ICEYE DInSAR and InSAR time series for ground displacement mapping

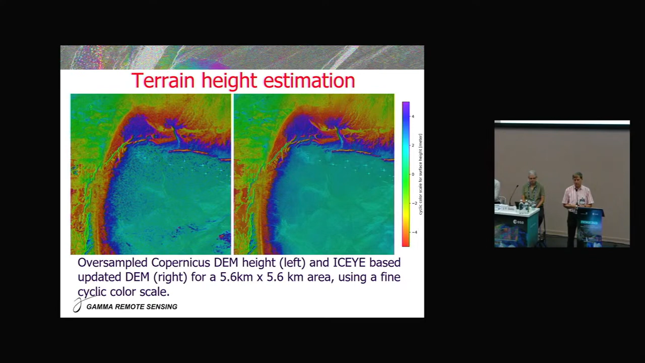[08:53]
So, some of the features, if you look carefully at it, are just a little bit more accurately represented in the combined, in the updated DEM. And we were quite lucky that the time series also shows deformation phase over the wet part.
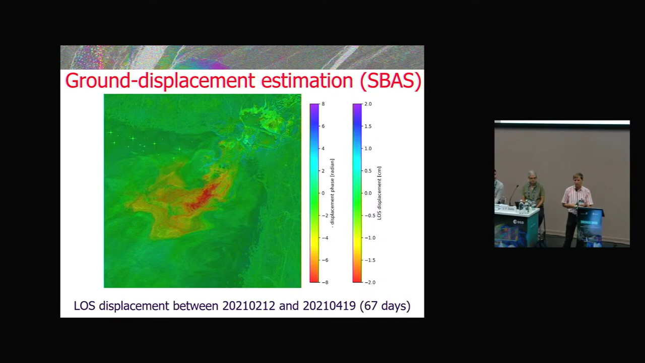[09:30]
So, here it's in the order of 2 centimeter over 67 days. We got, then, another stack.